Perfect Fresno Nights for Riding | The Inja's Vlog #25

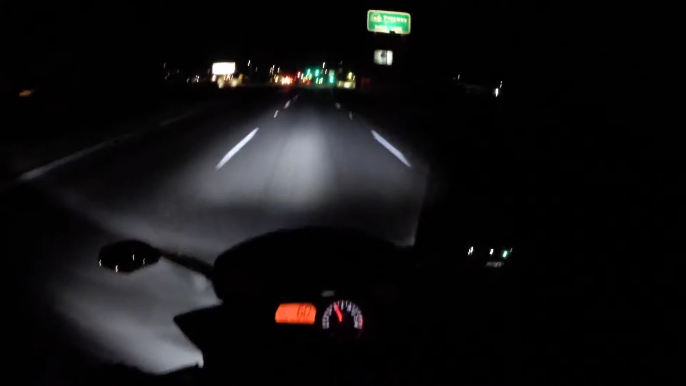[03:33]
And it doesn't even bother me like it for sure It's a little bit darker for like the ambience and stuff, but But it's it's not dangerous. That's the thing With just halogen bulbs Especially stock halogen bulbs like I couldn't I couldn't wear a dark smoke visor without being completely safe But now I can and it's so nice That way I don't have to carry my extra visor around all the time